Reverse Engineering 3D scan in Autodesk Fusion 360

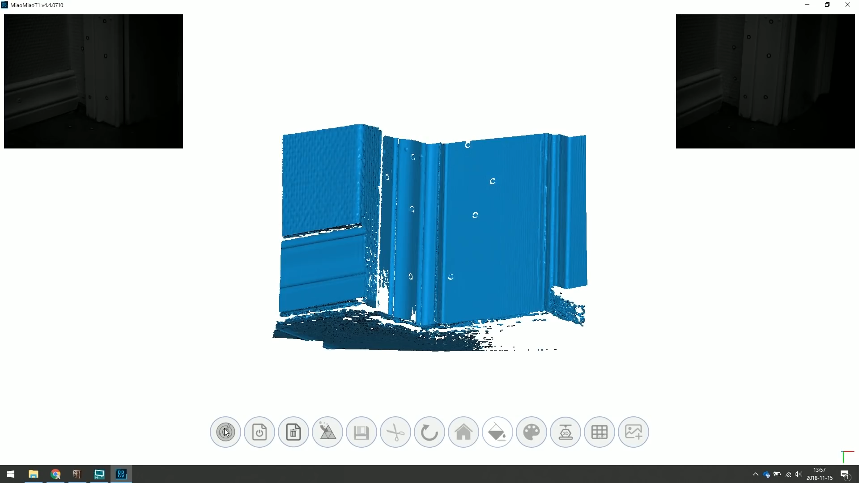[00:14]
360 and we're going to show you how you can do some reverse engineering take out some data quite easily from a mesh so
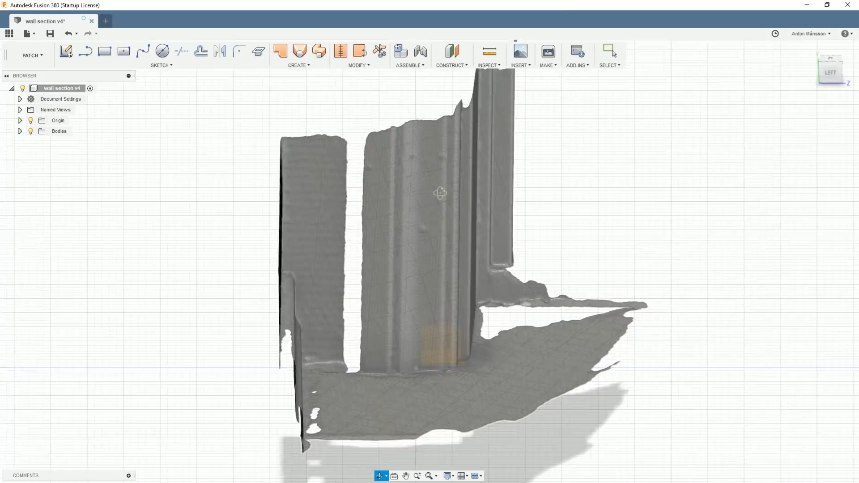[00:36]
mesh file here this is the wall section you can see here in bodies this is only a mesh
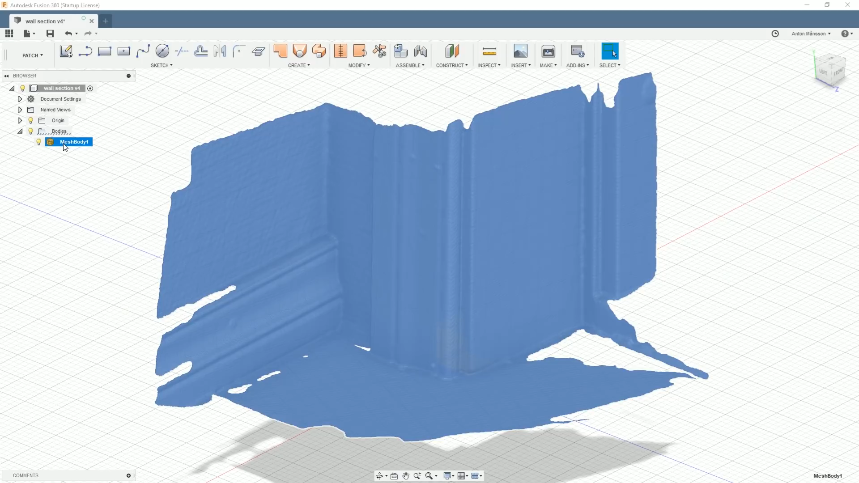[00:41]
body and nothing has been done just yet i tried to move it around align it a little bit better with the with the different views here and already we can see if i if i use one
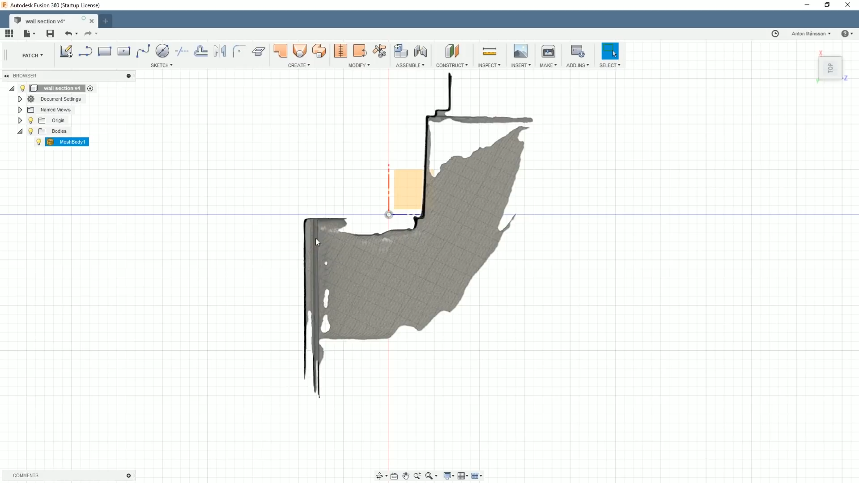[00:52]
wall as parallel the other wall isn't parallel so that's a little bit interesting okay i usually
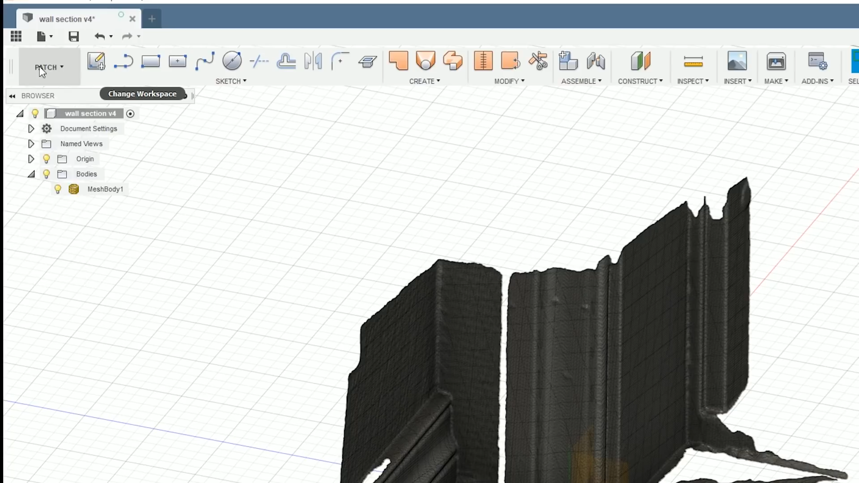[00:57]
work in here in from the patch environment
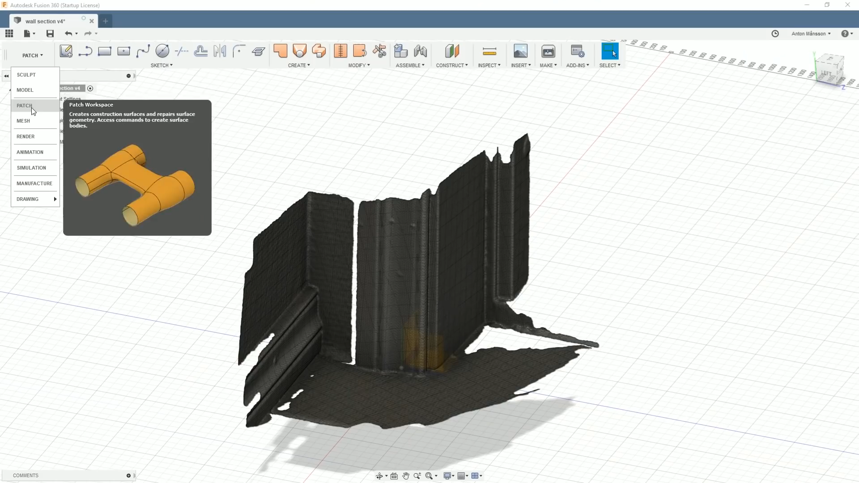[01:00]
so i recommend doing that if you want to follow
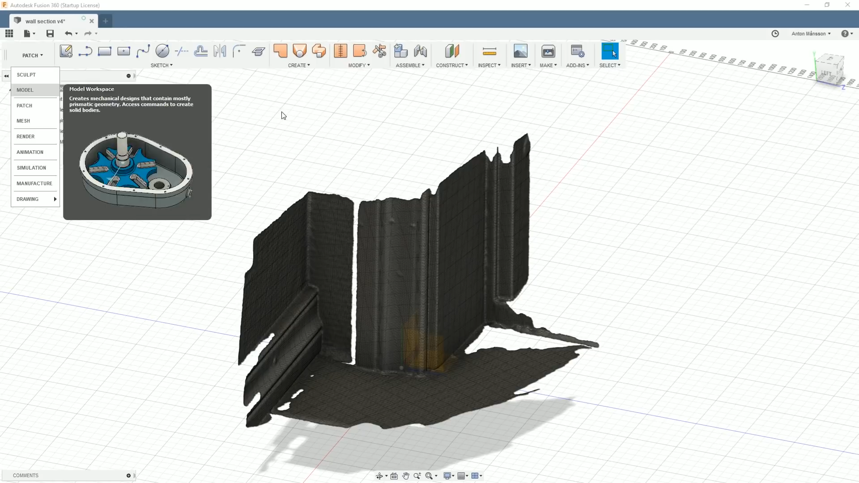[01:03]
along so the first thing that we need to do is to
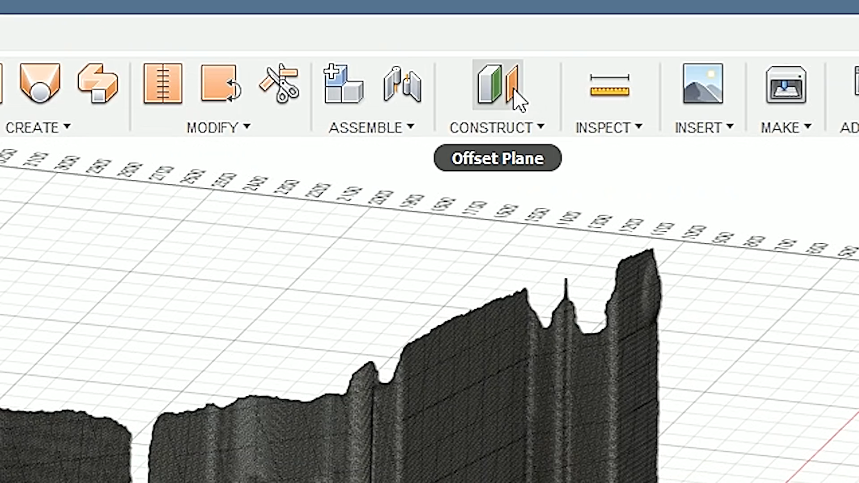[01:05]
create some offsets plane and these
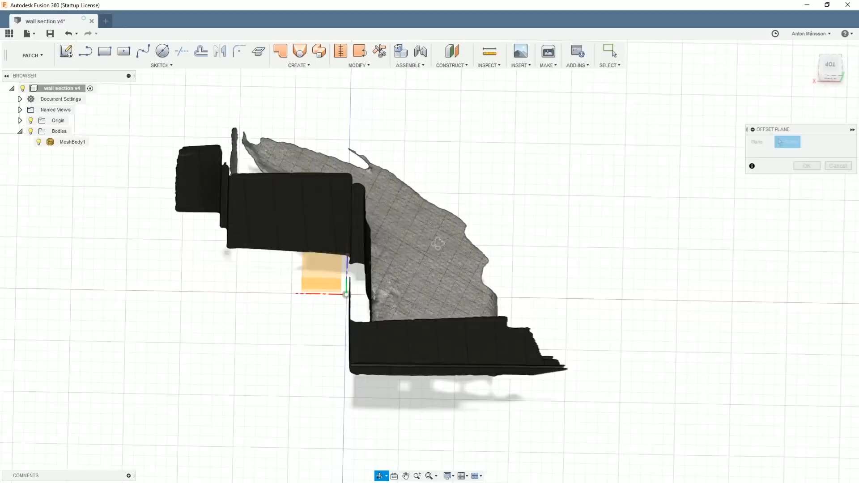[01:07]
ones help us um putting out where we want to have our intersecting
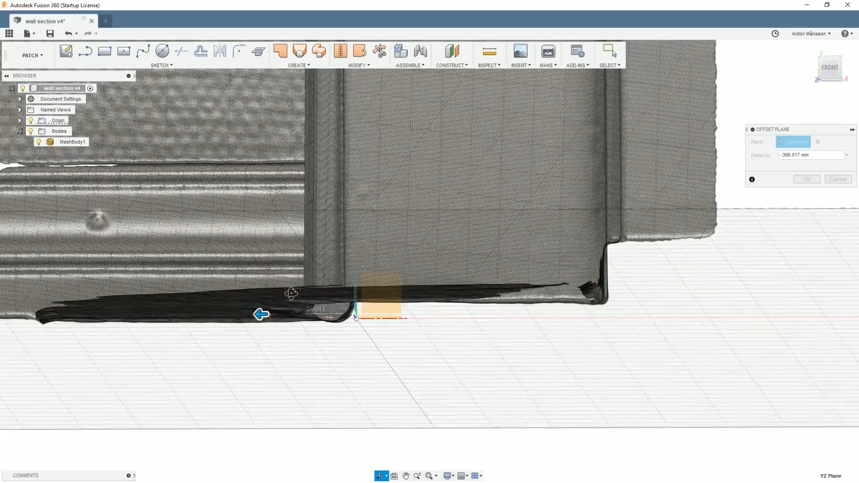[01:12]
data so i'm going to have one plane
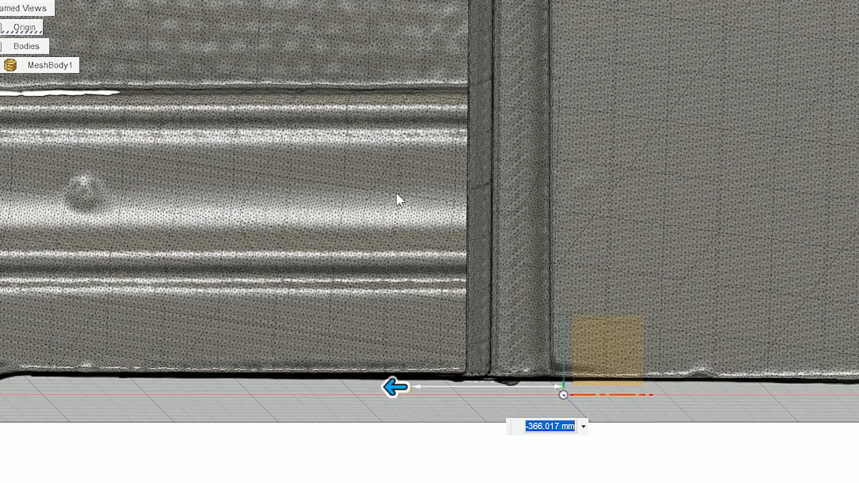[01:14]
uh intersecting
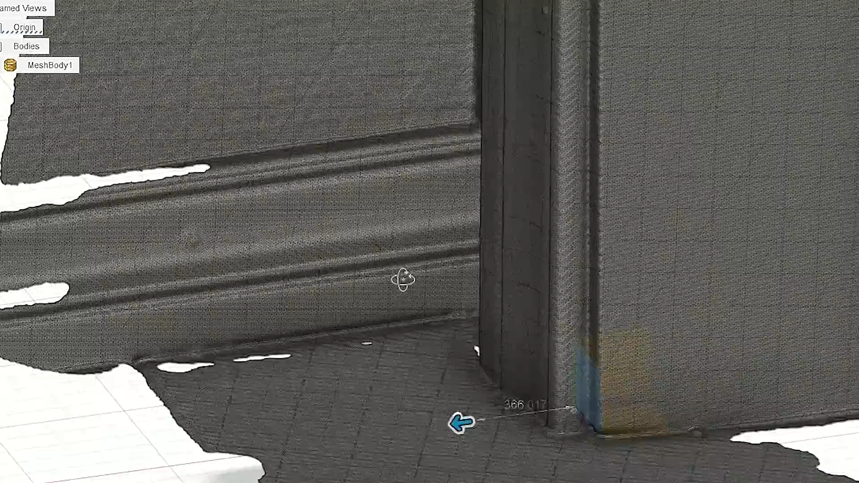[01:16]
at this this part this wall section here and another one in this section here somewhere
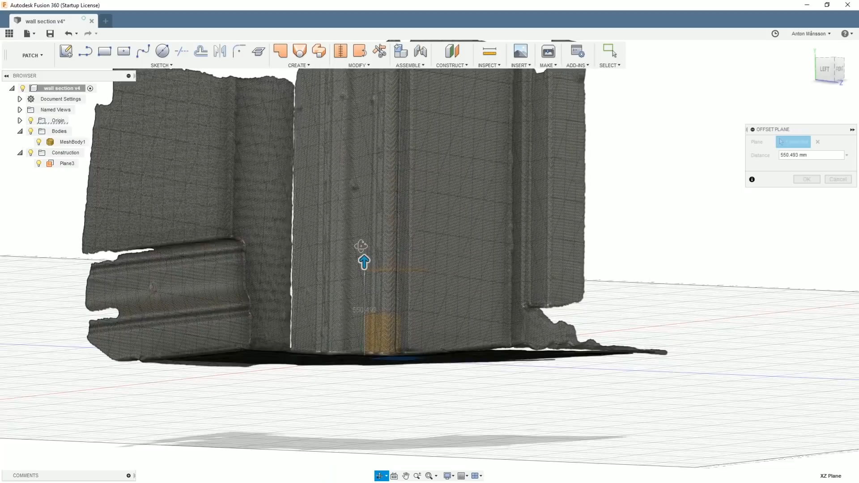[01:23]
around that should be good now
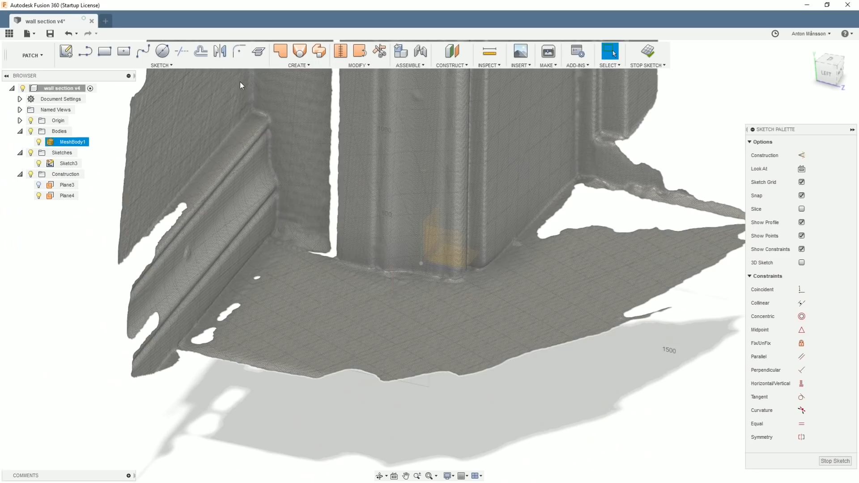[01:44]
now when we enter the sketch mode we have the sketch button here the sketch palette we can go down in the sketch tools use a mesh create
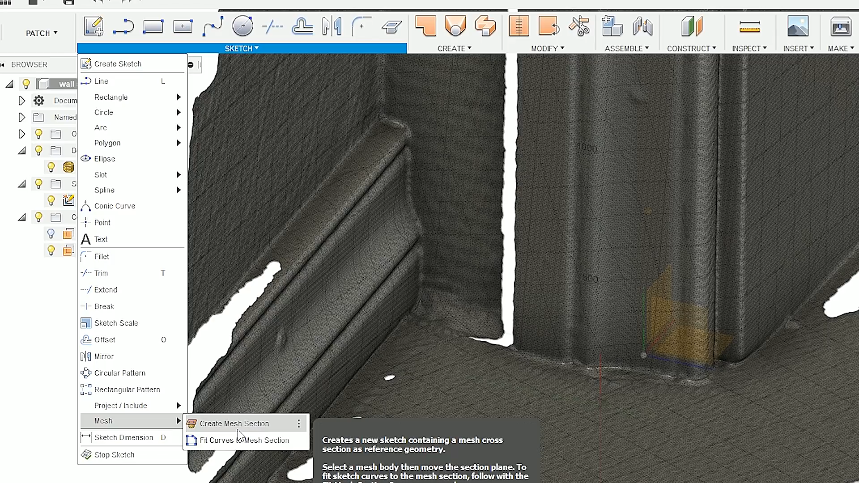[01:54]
mesh selection so that allows us to select the mesh and then select a plane the the same plane that we took the sketch from and we'll create this
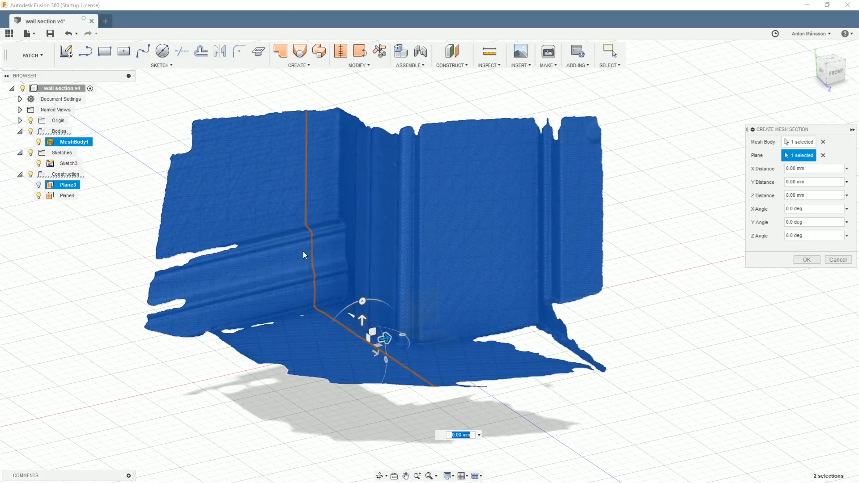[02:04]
um and this line through everything now if we just stop there and we'll hide the mesh body we'll hide um yeah there
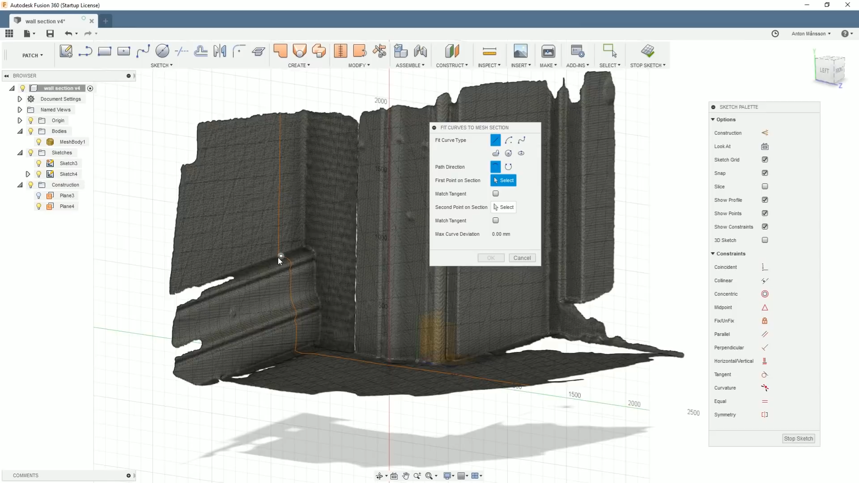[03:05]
to but what i want is this profile if if i would for example create this or i scan
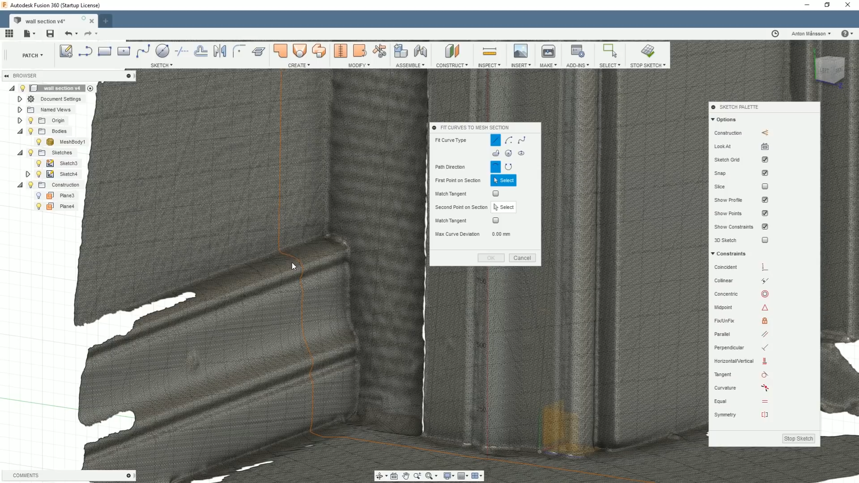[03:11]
different linings in in in buildings and want to recreate them so i'm going to start with a
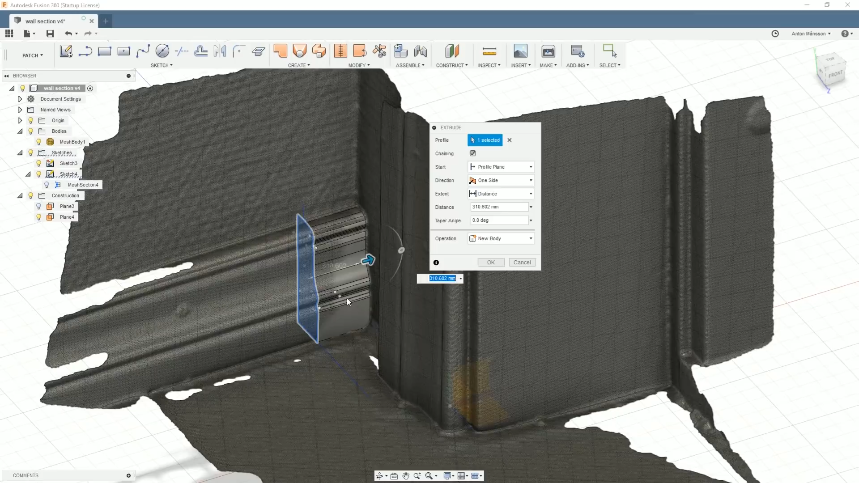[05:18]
this this profile now in a solid now obviously if there's some small deviations
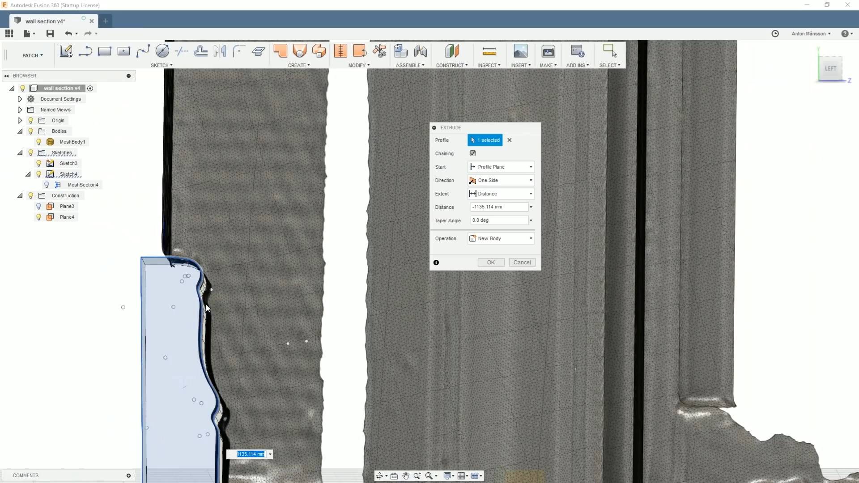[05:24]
here because it didn't rotate this perfectly but we have the outline and it's very accurate i'm just going to extrude this on two sides
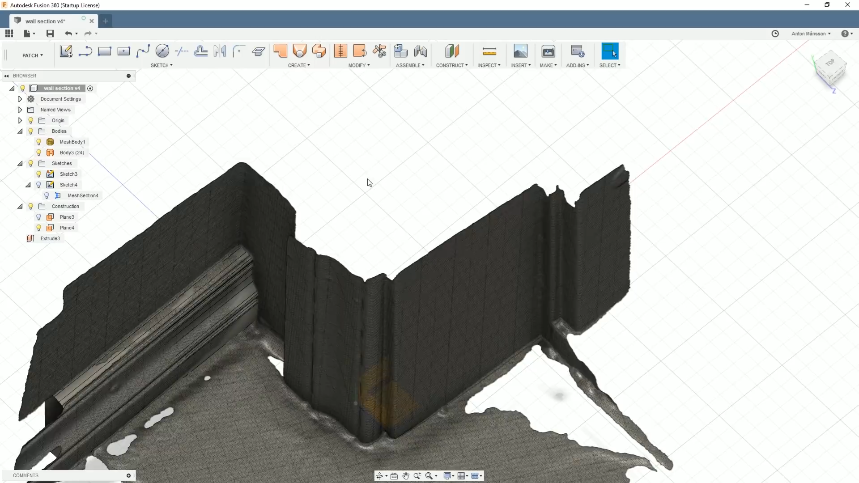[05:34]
there we go we hide the mesh body we now have our profile of course you can go into this sketch and if you want to add details or remove details or just make it more lightweight and more controlled